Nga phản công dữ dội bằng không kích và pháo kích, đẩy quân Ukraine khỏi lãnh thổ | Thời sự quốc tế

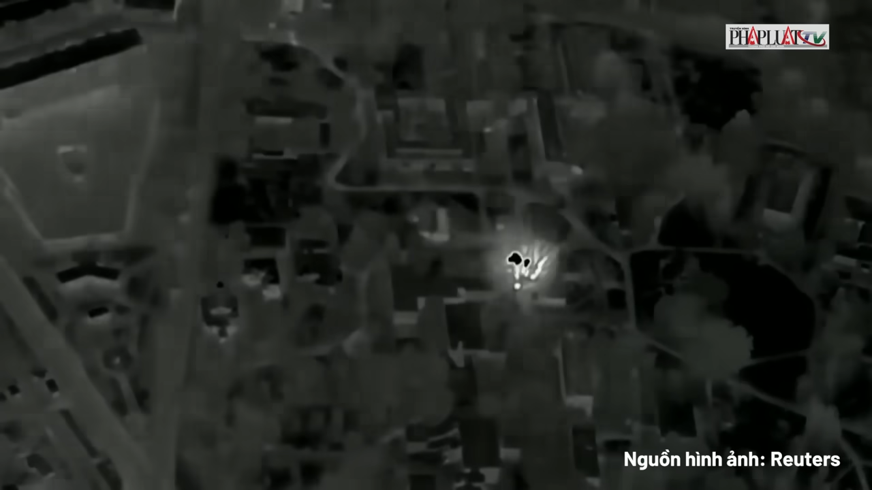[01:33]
Một cuộc tấn công của UAV Lancet đã khiến phương tiện quân
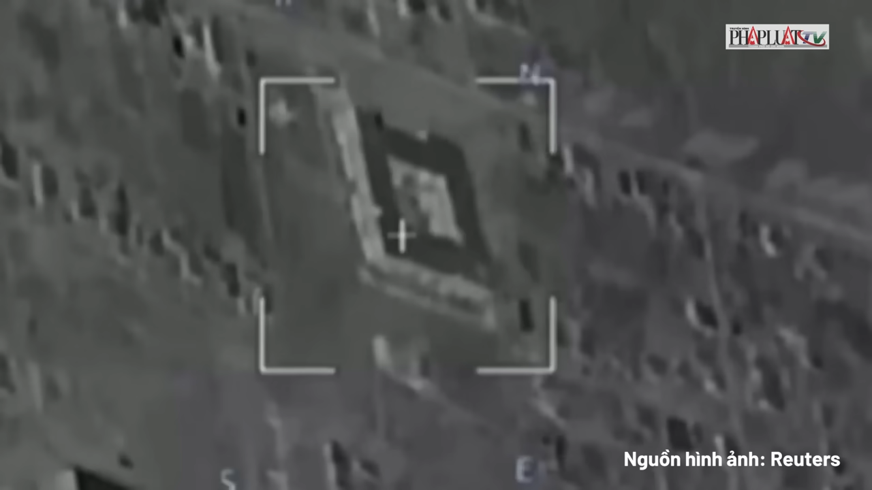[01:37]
sự này bốc cháy trong khi lính bộ binh Urana bỏ chạy Video thứ ba cho
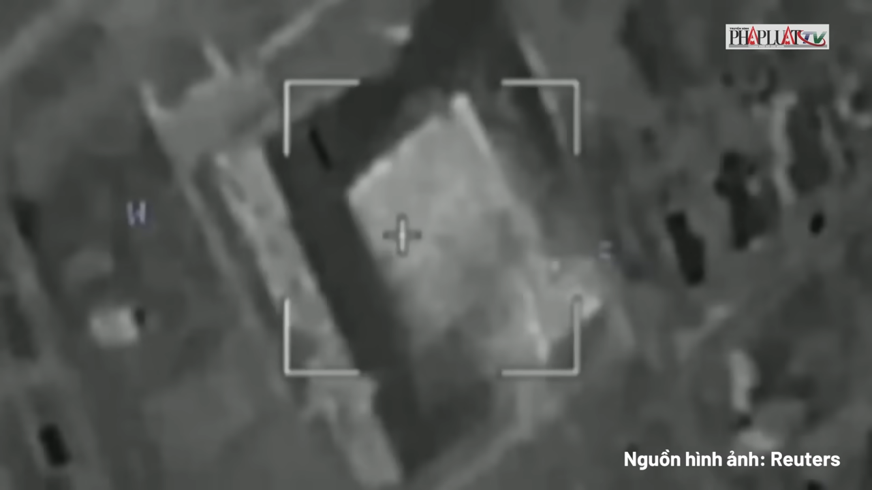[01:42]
thấy trực thăng tấn công Mi-28 cất cánh để bắn tên lửa
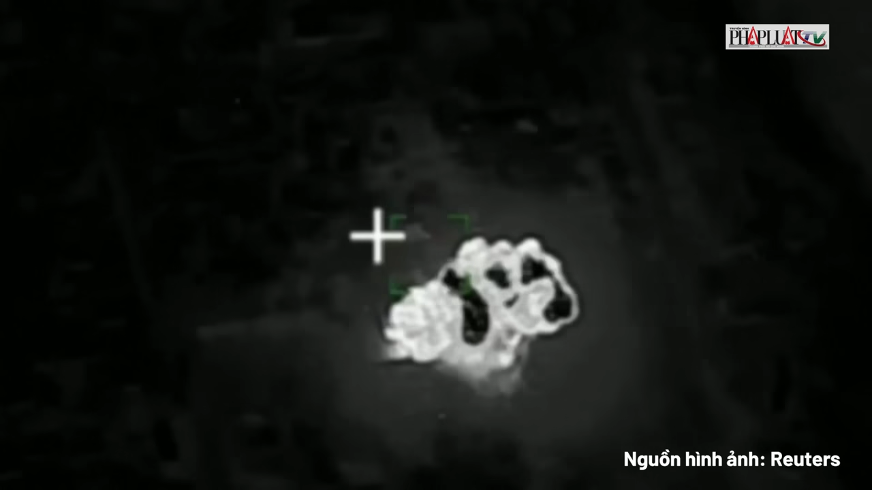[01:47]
vào cả đơn vị thiết giáp và binh sĩ Urana Theo quân đội Nga,